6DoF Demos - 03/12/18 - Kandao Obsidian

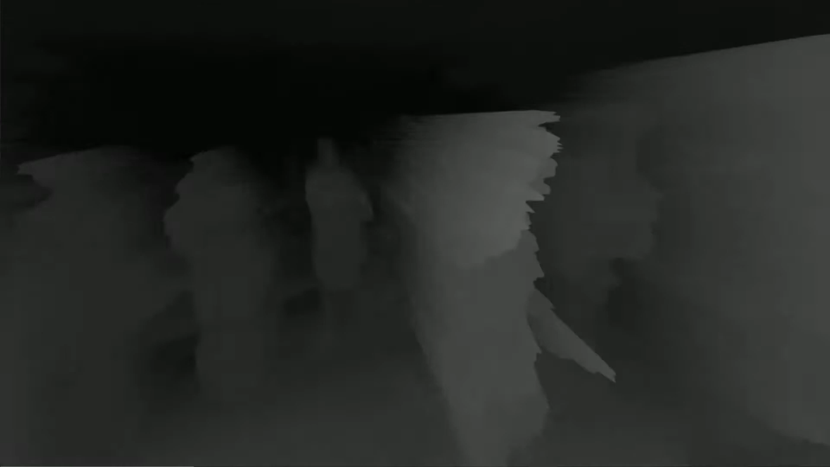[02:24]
There's also, you know, the different levels from here to these people, these spectators here, and even this, like, balcony area, and then the far distance, the rest of the mall, or, you know, whatever space we're in.
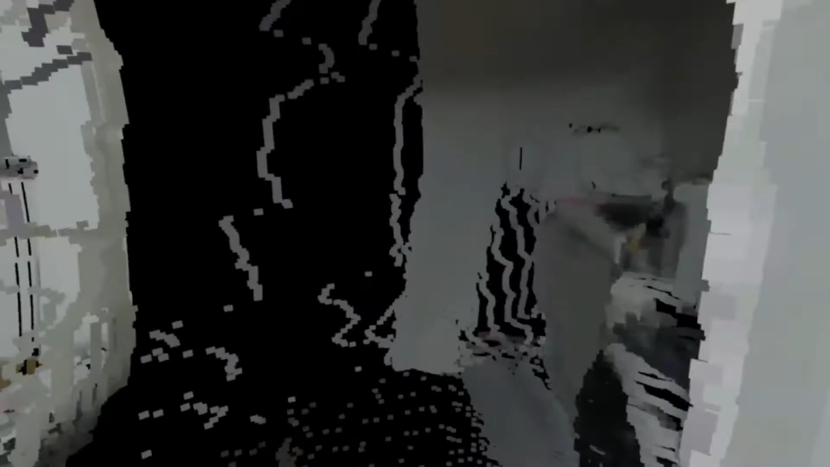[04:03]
I mean, even into this hallway a little bit, and into this kitchen area.
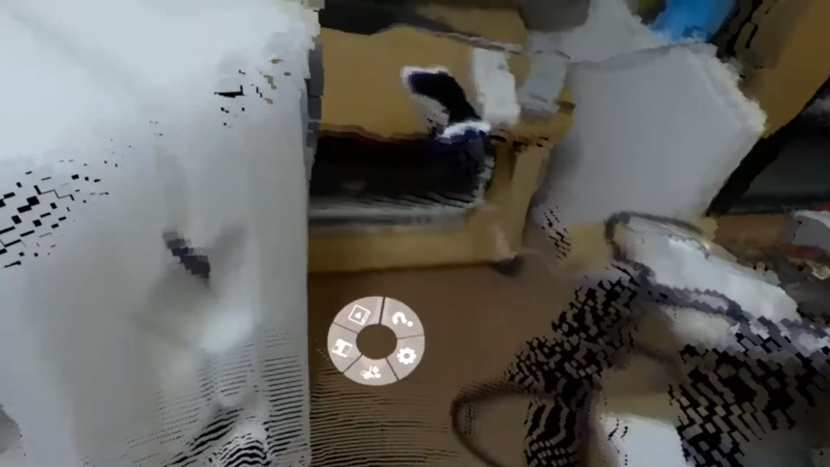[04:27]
Even this, you know, this iPhone charger cable is rendered pretty accurately.